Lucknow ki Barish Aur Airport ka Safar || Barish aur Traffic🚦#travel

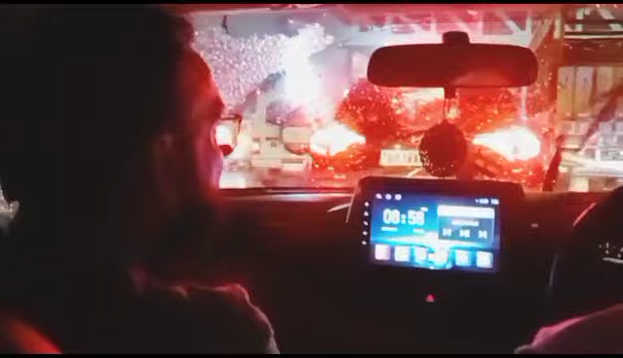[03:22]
this is the buddheshwar, buddheshwar 4, here we are going to get very dangerous, now my brothers are so frustrated that we are going to go outside,
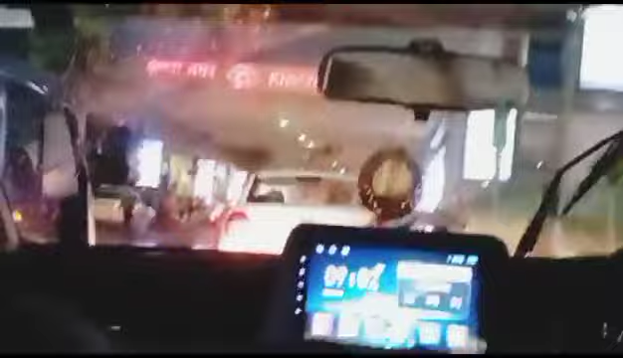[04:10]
This is the Krishnanagar Metro Station.